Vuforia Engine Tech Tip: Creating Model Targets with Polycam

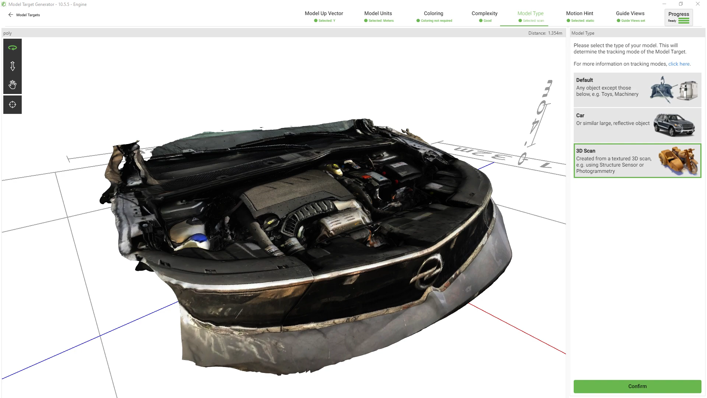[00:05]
You can use 3D models from APIs and apps such as Apple's Object Capture, Metascan, Polycam and others and use them to recognize and track physical
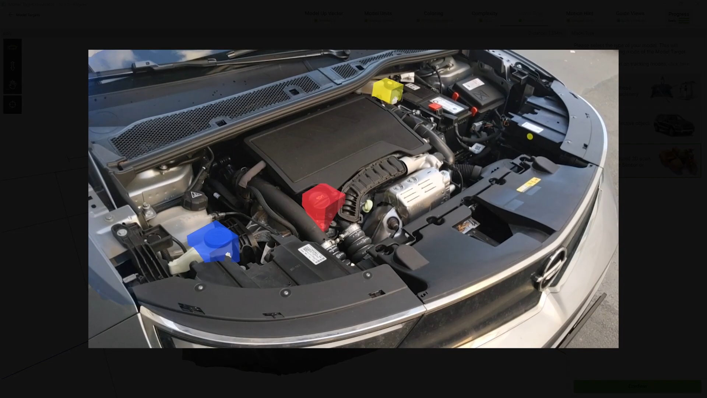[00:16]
objects using model targets with Vuforia engine.
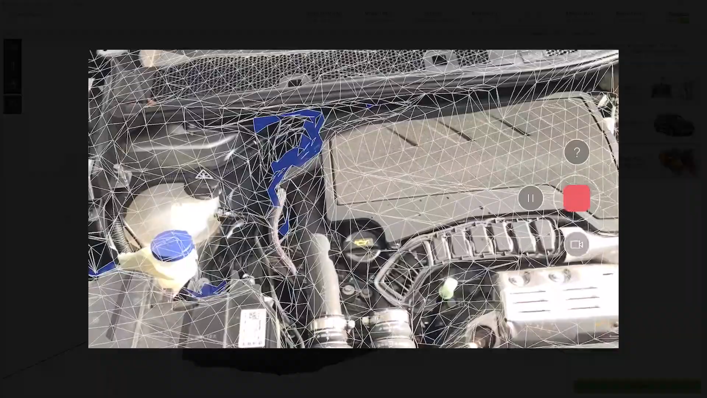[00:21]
I'll be using the Polycam app and an iPad with a LiDAR sensor but you can also use the photo mode or upload your own images on their website.
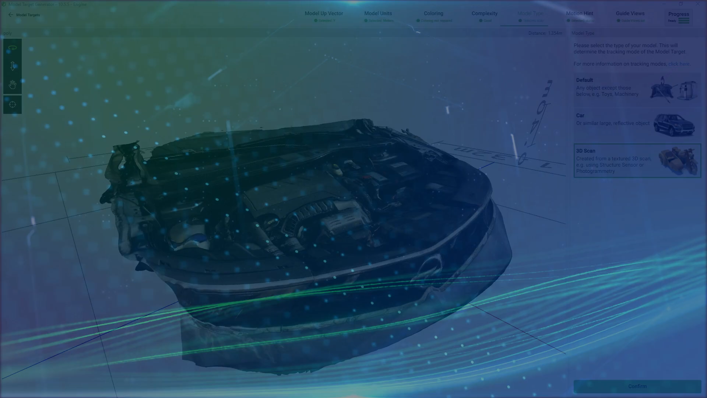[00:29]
When you open the app you're able to create a new capture.
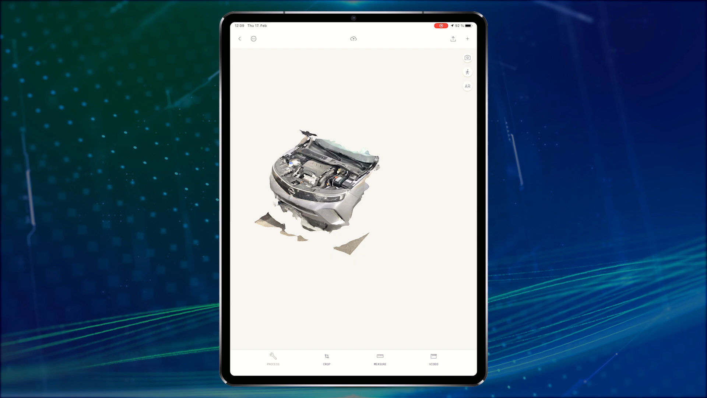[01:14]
We want to have a clean 3D model if we want to use it as a model target so let's remove the unnecessary areas.
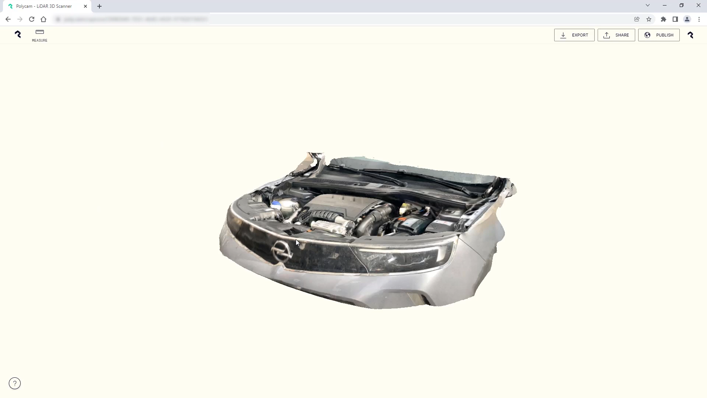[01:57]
From here I'm able to export it as a file and afterwards generate a target through the model target generator. I'll click on export and select the OBJ file format. I'll start the download to get the files that I need. Make sure that you unzip the files afterwards and add
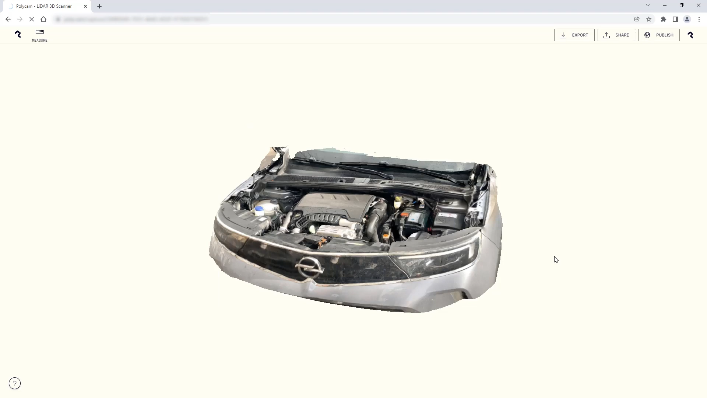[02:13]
the OBJ and texture file to the same folder before adding them to the generator. In the model target generator we're able to create the model targets.
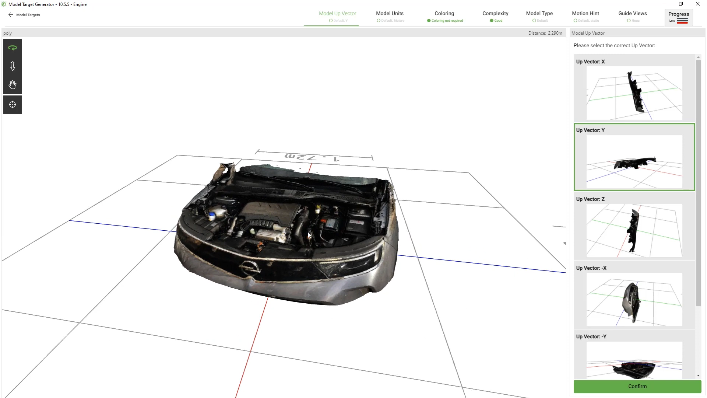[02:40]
Within the model up vector section we need to select the up vector which seems to be already correct. Next in the model unit section we need to confirm the correct scale of the physical object.
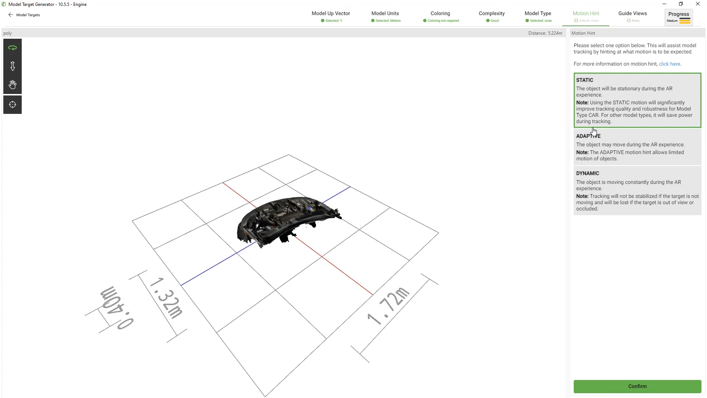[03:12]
With our engine we expect it to be stationary so we'll choose static. Lastly in the guide view section we need to decide if we want to have a guide view or not.